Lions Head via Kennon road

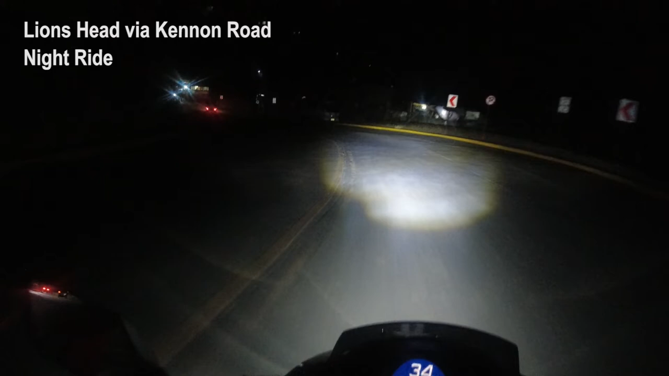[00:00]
Di, okay na yan? Okay na yan. Maliwanag naman ah. Wala namang hawak sa'yo dito eh. Wala nang hawak sa'yo dito. Yan o. Pangit ang buga eh. Okay na yan.